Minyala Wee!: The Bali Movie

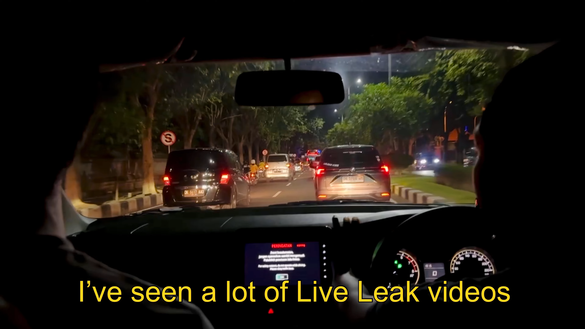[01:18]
I've seen a lot of live leak videos on the streets looking like this.
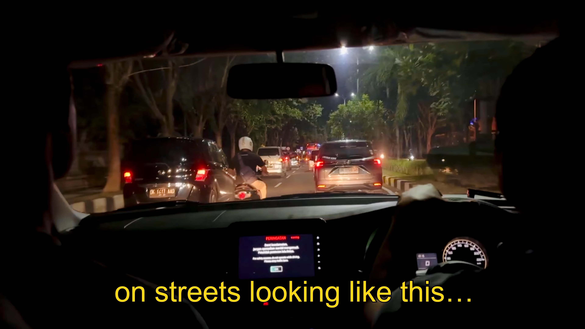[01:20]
Yeah, wait for the next person to get it on camera.
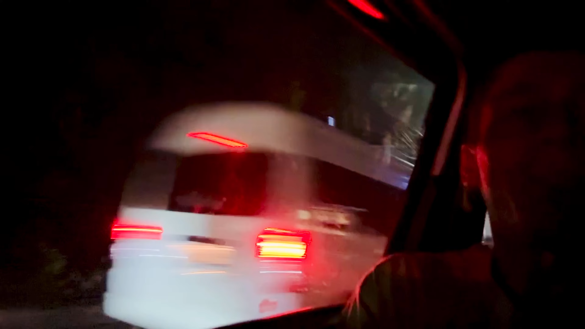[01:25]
Oh, for when that window is going to be hot. No, just... Oh. They come out soon. See. You don't think so? Oh, you're right. It's going to get hot. Dude, it's hot as heck. No.
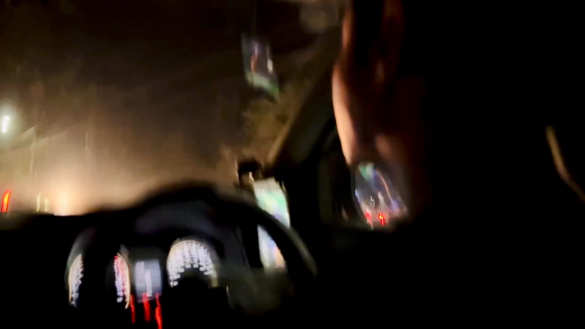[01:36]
Well, look, that guy's got a dumpy. Or is that a woman? That's a woman, never mind. At least it looks cool. He's got the blue.
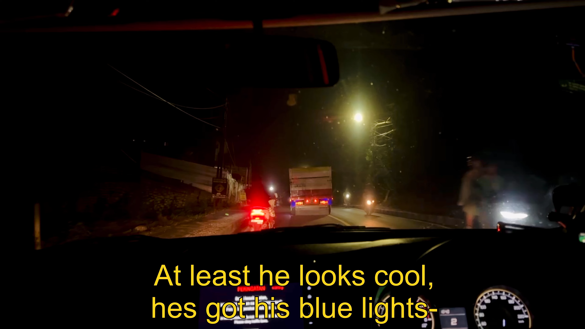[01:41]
That's what I'm saying. Everybody's got LED lights in their cars. He's got LED lighting like a gamer.